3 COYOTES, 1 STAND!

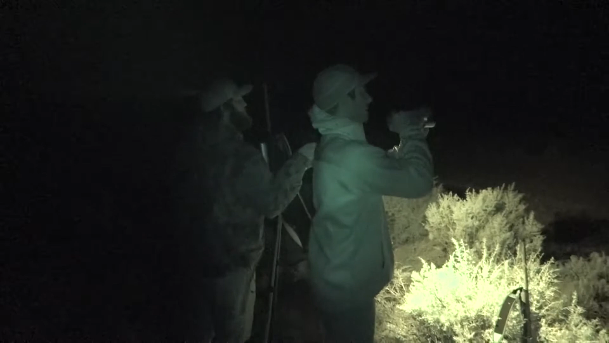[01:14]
Yeah, so I'll try to find his tracks there and then try. Yeah, he's right there.